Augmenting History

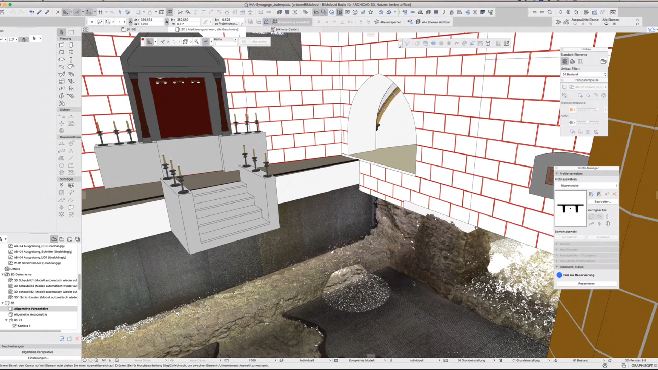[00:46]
by first 3D scanning the whole foundation and building a digital model on top of that.